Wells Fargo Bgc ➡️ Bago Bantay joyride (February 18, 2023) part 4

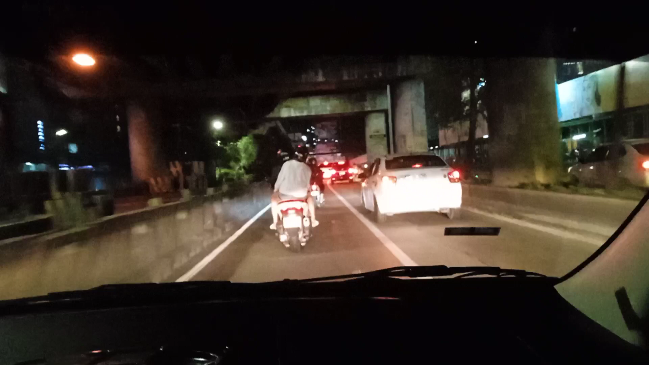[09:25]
Mahira lang makakita ng truck dito.
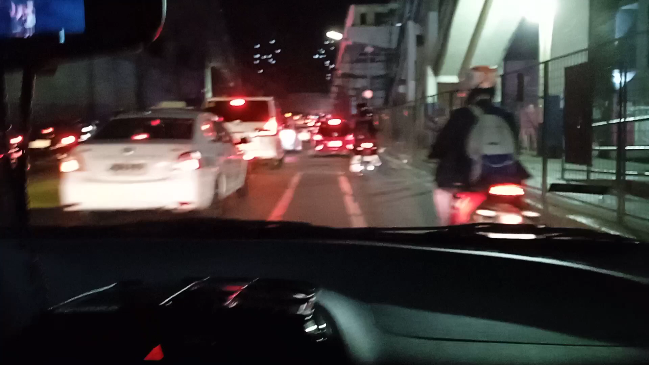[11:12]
Buti ba bike lane? Pwedeng daanan eh. Pwede eh. Heavy traffic na yan eh. Kung hindi heavy traffic, okay lang. Dadaanan ko yan eh. Hindi ka na
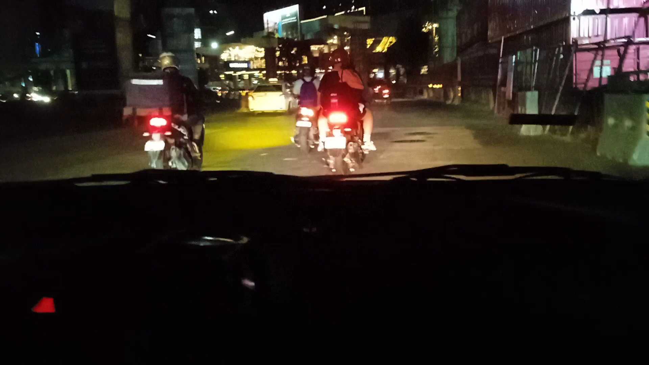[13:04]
Pakal lang yan eh. Pag hindi ka marunong dumis ka arati sa daan. Wala, traffic ang aabutin mo.
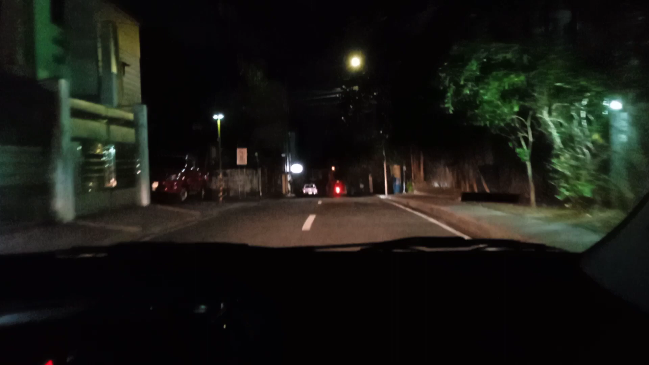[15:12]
Nakailaw yung echo. Ayun ang pinaka-dabes na daan talaga yun.
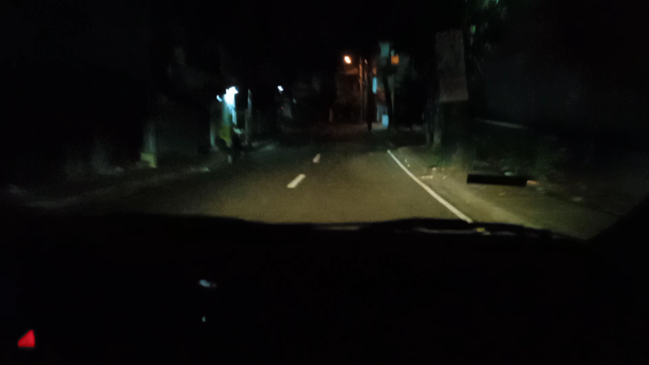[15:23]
Oh, dire-diretso lang oh. Hindi ka nadadaan pa ng ano, axis. Traffic. Dito ka na oh. Sinisiyasan na kita eh. Tuloy-tuloy ka pa eh.